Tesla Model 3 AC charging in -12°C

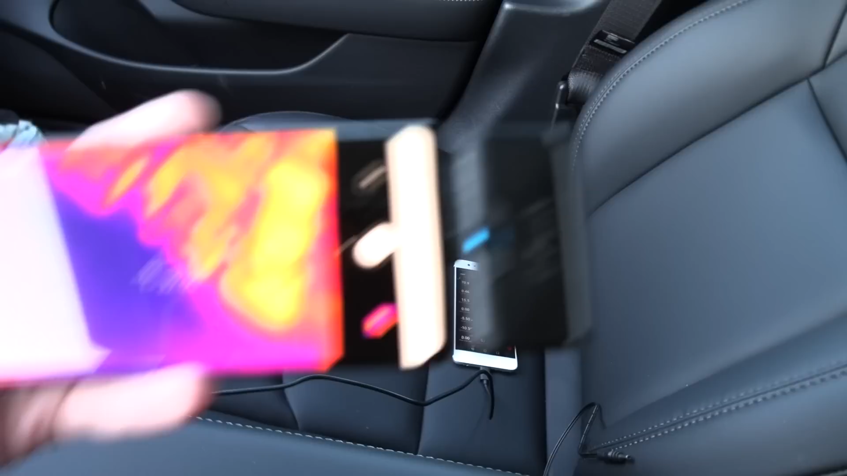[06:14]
And let's let let take a look. Oh look at that! Take a look at the seat through the thermal camera.
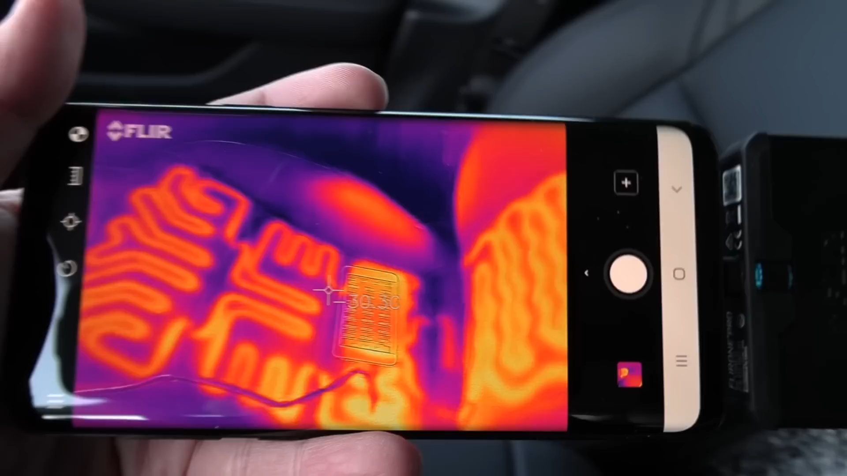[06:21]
You see that the heater elements have fired up.
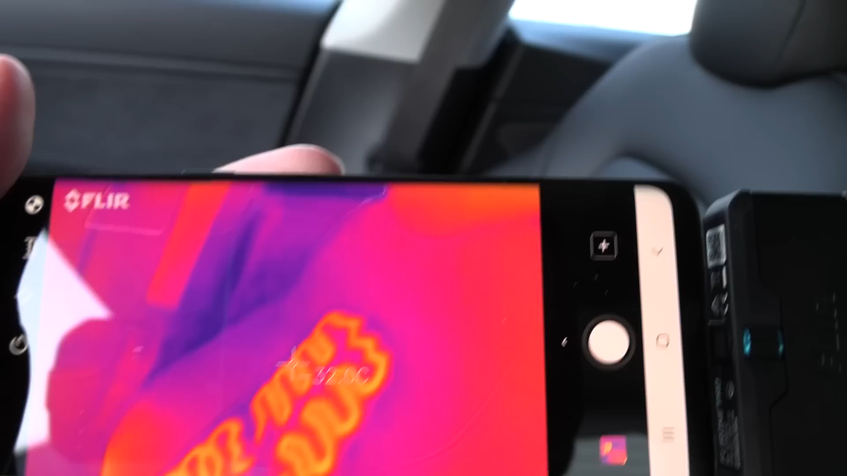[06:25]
Actually, if I remember correctly, the Model X seat had also heater elements on the side bolsters,